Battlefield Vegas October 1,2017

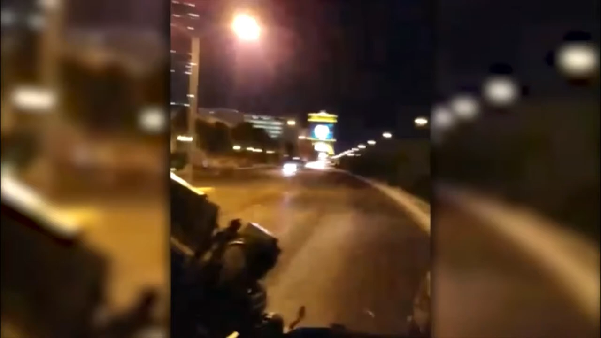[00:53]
As we left here, we went down Dean Martin Avenue and it was just surreal that I'm going down the road in an APC.